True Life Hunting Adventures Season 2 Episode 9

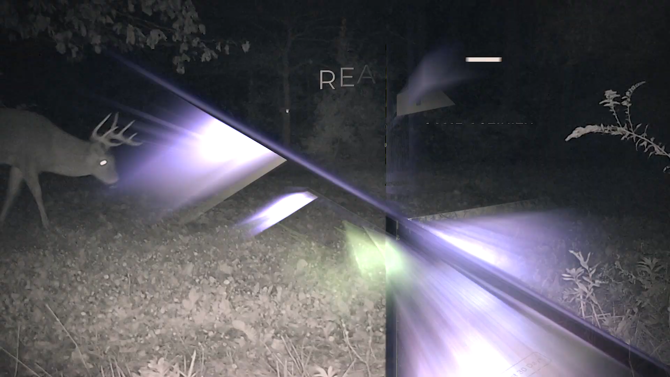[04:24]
users are now capable of filtering out unwanted pictures while only receiving intel from animals they want to track.